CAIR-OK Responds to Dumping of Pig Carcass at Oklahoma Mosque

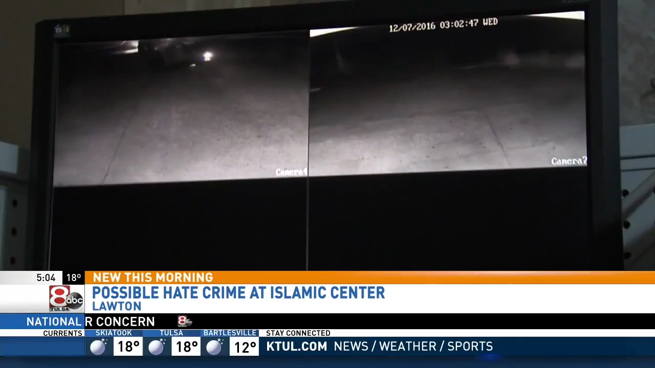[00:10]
Video shows a truck drive in front of the building then pull away spilling a pig's carcass onto the street in front of the Islamic Center.